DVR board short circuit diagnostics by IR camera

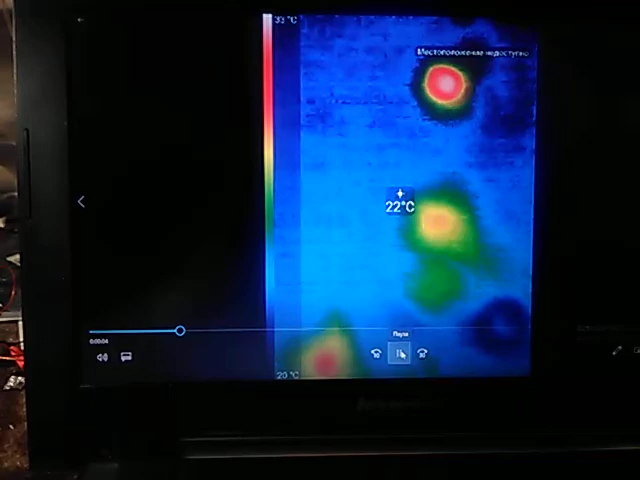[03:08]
On screen: spot 22°C, scale top 33°C, scale bottom 20°C
it's at this moment, power is putting on.
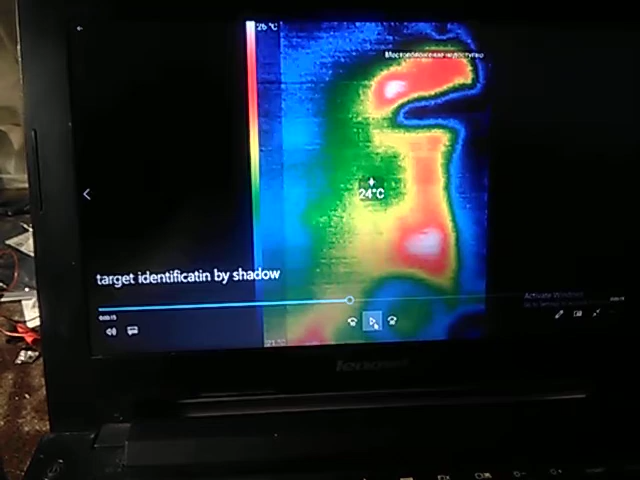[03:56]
On screen: spot 24°C
When someone has a poor resolution of for an infrared camera, it's possible to use one simple method, method to apply something with sharp tip to close the image of heated sport. sport.
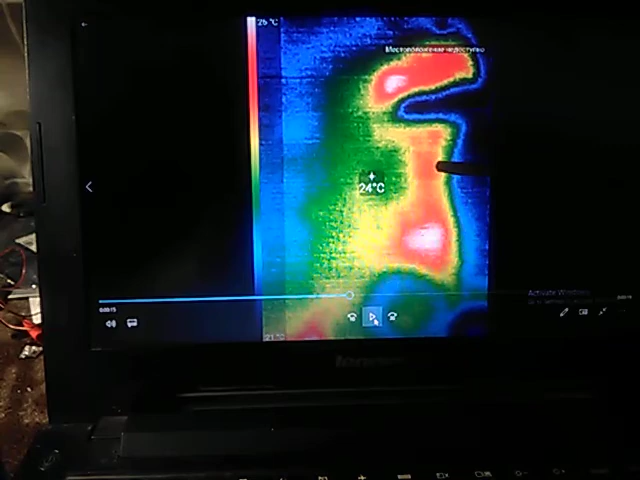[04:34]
On screen: spot 24°C
And thus, you can identify heated sport with special elements onto the board.
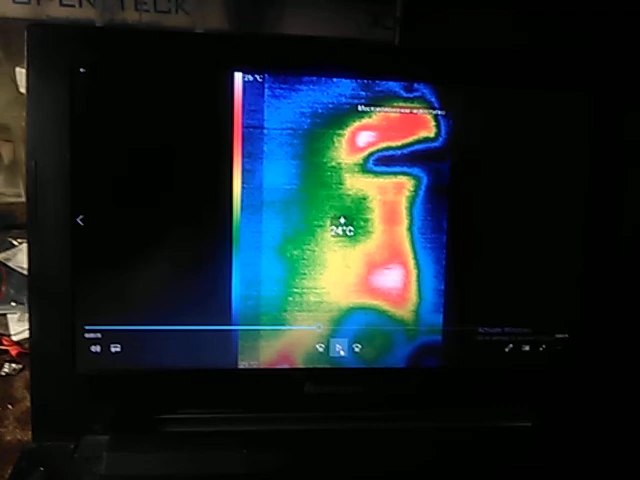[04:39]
On screen: spot 24°C
You can see it's a tip of screwdriver.
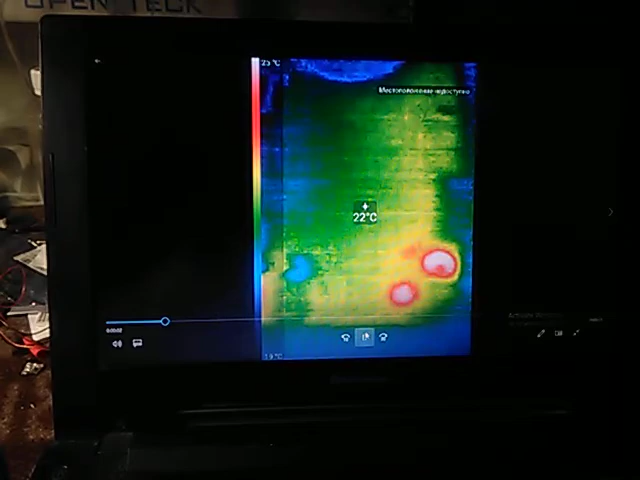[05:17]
On screen: spot 22°C
This is not a heated element.
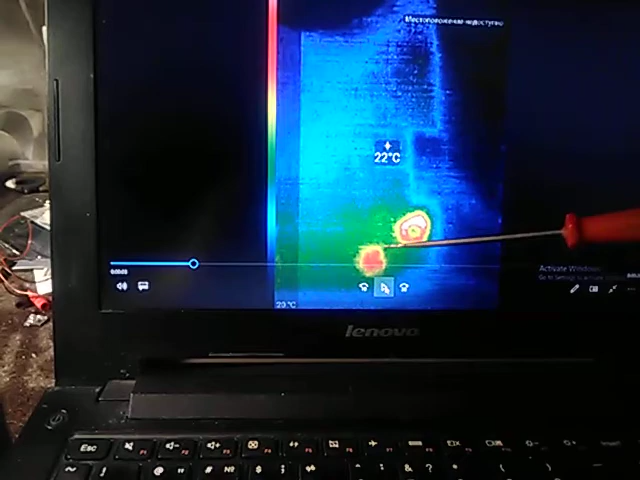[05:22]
On screen: spot 22°C
This is a quasi-thermal image,
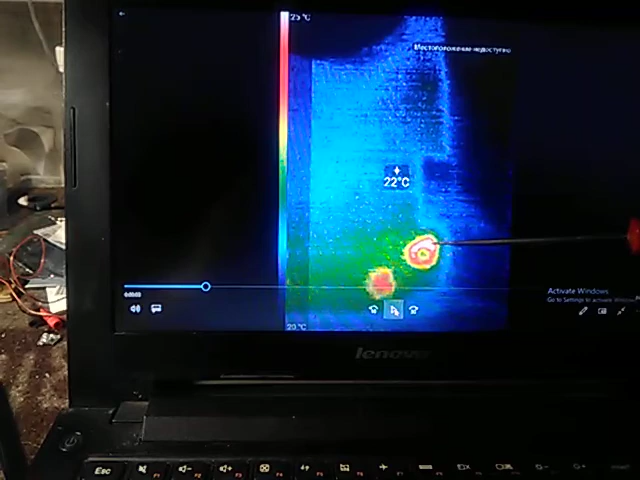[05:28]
On screen: spot 22°C
wrong thermal image,
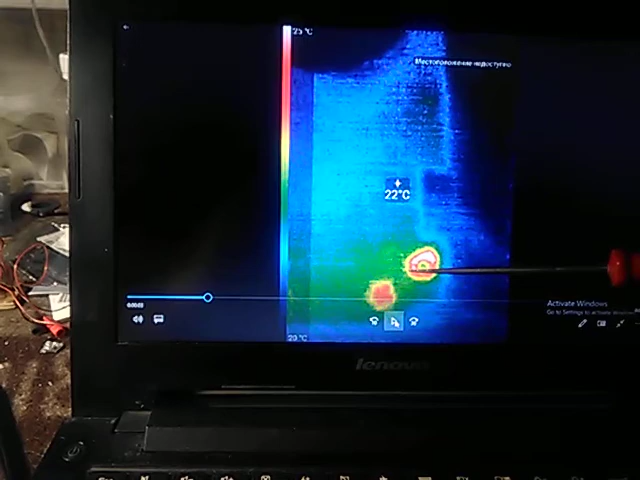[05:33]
On screen: spot 22°C
which is created with metal surface.
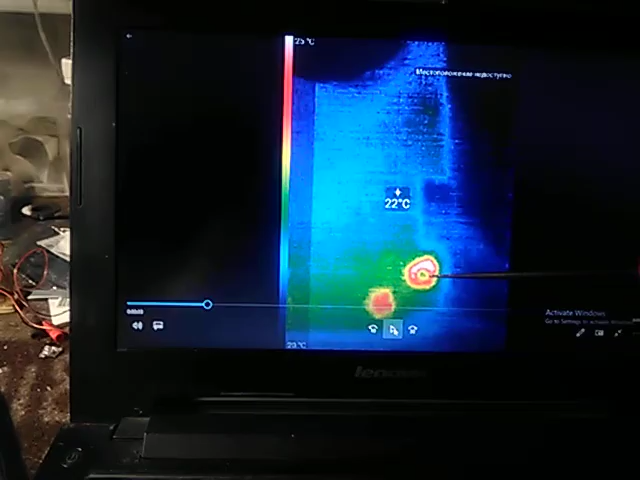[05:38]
On screen: spot 22°C
Any surface which can reflect electromagnetic waves, optical or infrared.
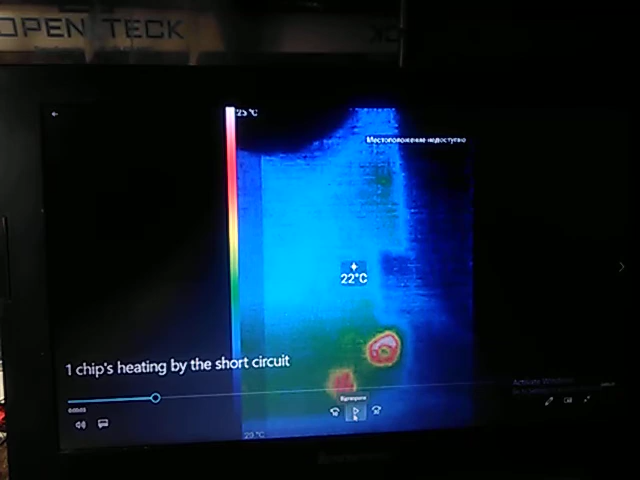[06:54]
On screen: spot 22°C
It has some practice, some experience in viewing and interpretation of thermal images.
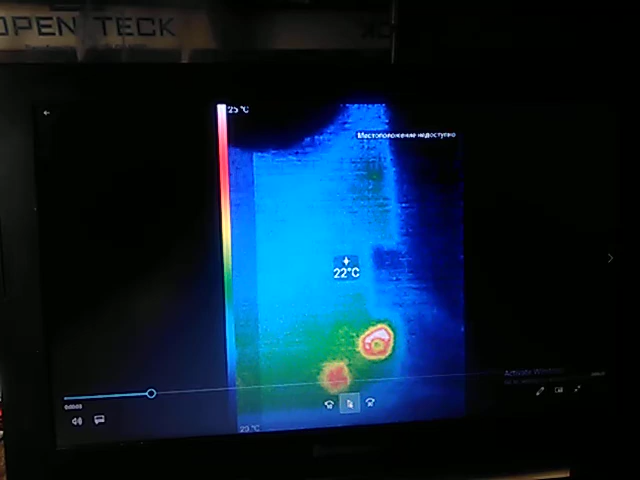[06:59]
On screen: spot 22°C
Here we will see the same.
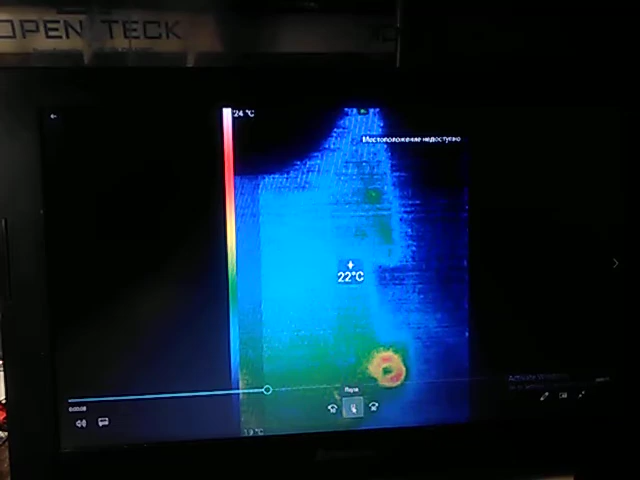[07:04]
On screen: spot 22°C, scale top 24°C
When power is putting on,
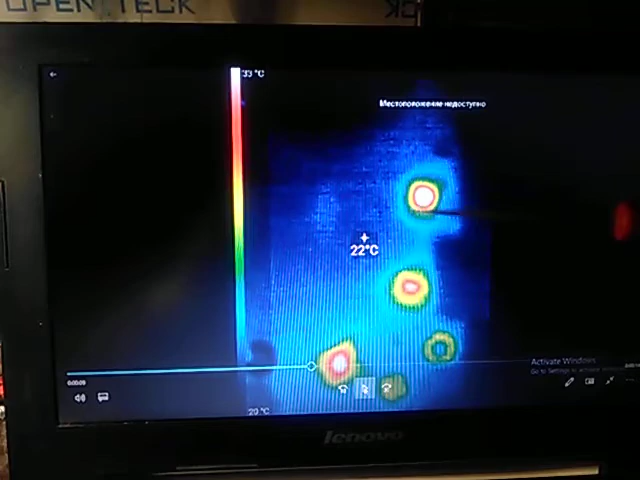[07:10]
On screen: spot 22°C, scale top 33°C
first and second converter becomes visible.
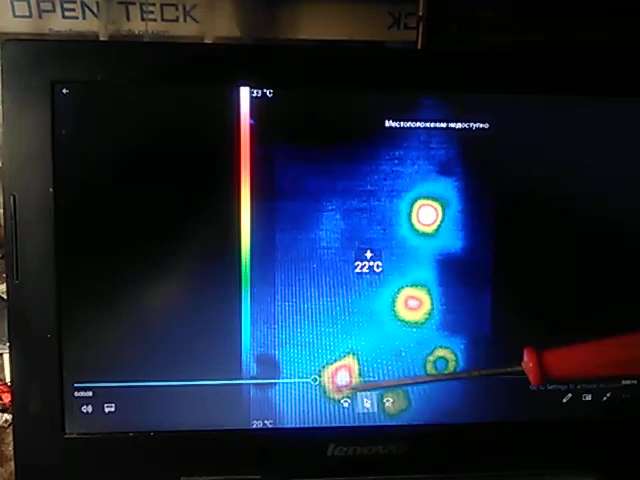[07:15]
On screen: spot 22°C, scale top 33°C, scale bottom 20°C
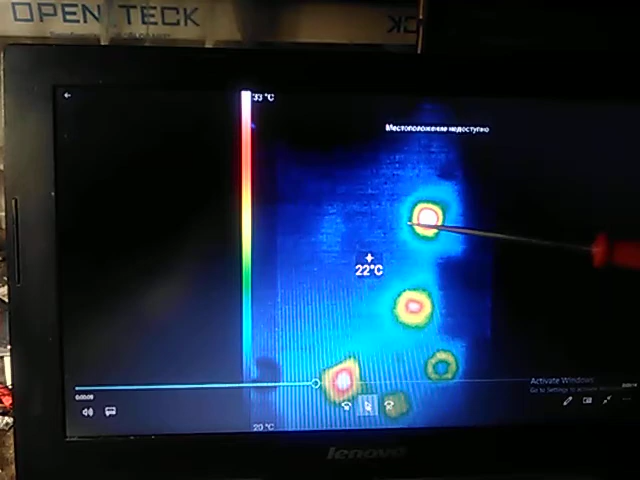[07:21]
On screen: spot 22°C, scale top 33°C
And this is a power switcher.